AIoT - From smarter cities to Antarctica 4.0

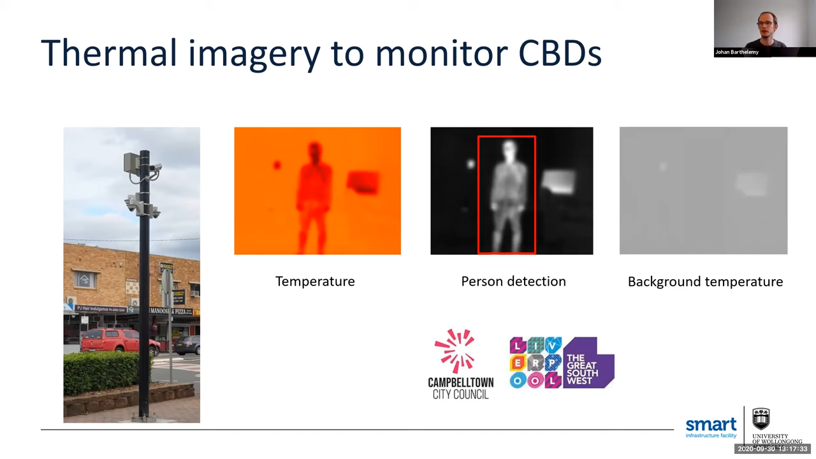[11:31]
And in addition, we also tend to extract the background temperature. So we use that to know where the people go when there is some kind of heat wave. Multispectral is also something that is quite common up there. So we wanted to give it a go.